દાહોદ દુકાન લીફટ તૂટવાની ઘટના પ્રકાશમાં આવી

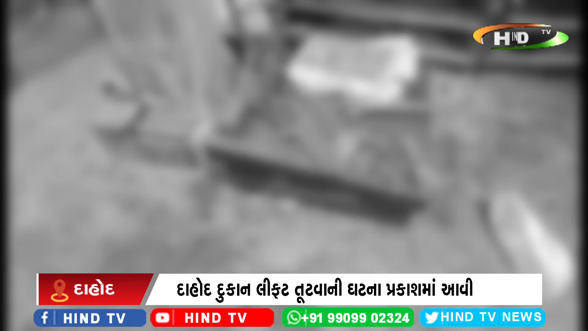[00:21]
एक युवक परता दुकान मा सामान खरीदवा आविला पांच लोकोने गंभिरी जाओ पोष्टा